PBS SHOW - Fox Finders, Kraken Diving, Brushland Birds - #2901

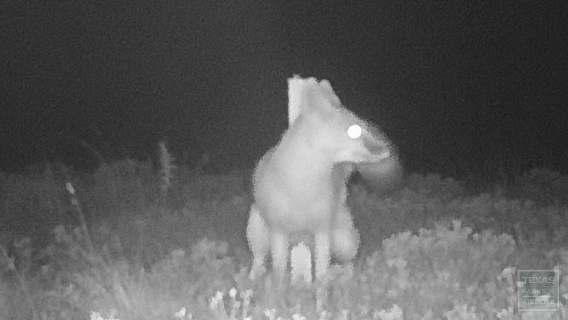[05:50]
Sometimes they'll mark the post. They'll roll in the lure and kind of hang out in front of the camera for a little while and toodle off.